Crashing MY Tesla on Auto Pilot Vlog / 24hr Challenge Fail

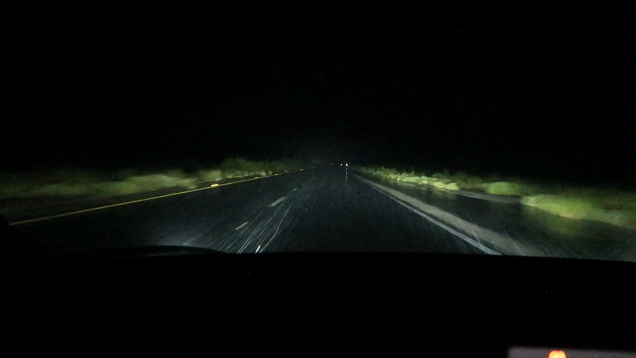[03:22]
Alright, it looks a lot clearer on the camera right now than it does. Oh my god! Oh my god! Oh my god!